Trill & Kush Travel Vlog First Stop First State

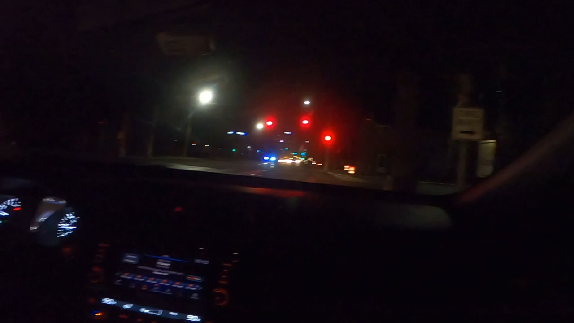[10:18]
You can see that we're approaching Wilmington, the city of Wilmington.
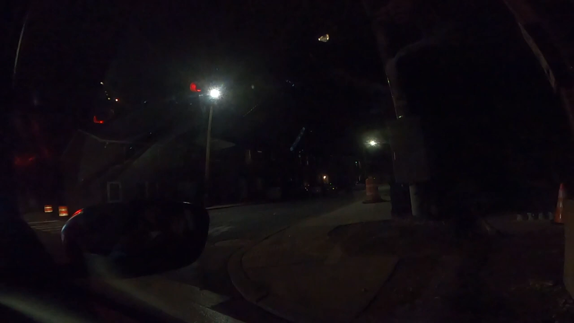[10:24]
Yeah, look. Wilmington, up the street side. And it's starting to rain on us.
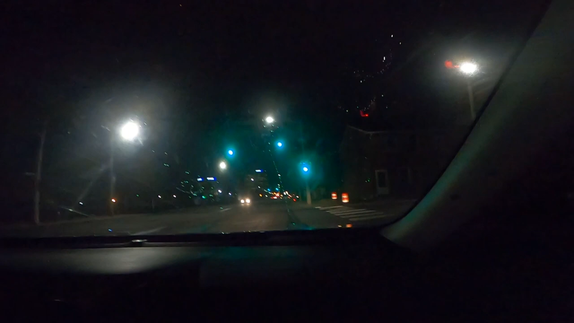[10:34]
And it's about to start rain on us.
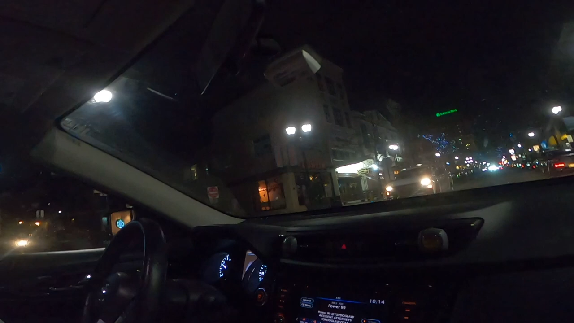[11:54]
And then if you turn down here, babe, down there is West Side. So, that's the hood as well. And then it's the Art Center.